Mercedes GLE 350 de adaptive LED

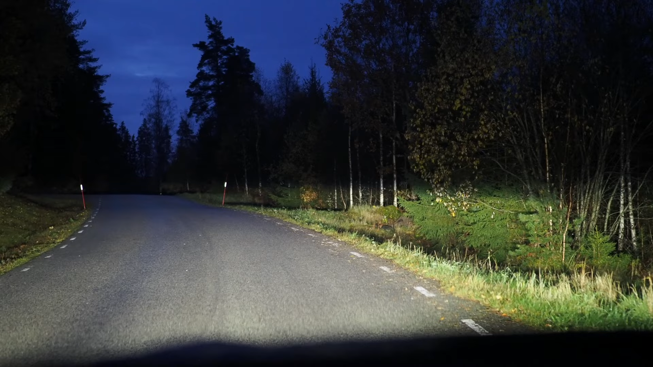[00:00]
I'm driving the Mercedes GLE with Mercedes adaptive headlights. This is probably the best headlights I've ever driven on a car. It has adaptive control that only dims the headlight on this part where there is a car in front of you or you are meeting a car. It also has a range of different light patterns.
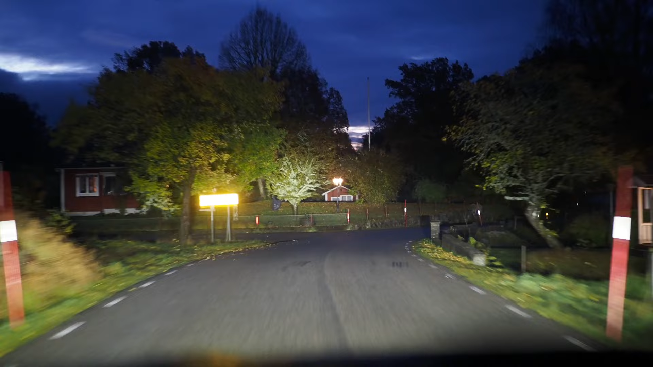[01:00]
So there is sort of a spotlight in the distance. Now you can see when I'm meeting a car how dims the area where the other car is without me doing anything. It's like the matrix systems in for example Audi or Volkswagen Groups cars and now I'm driving in an area with some small houses so it stays on main beam for a while.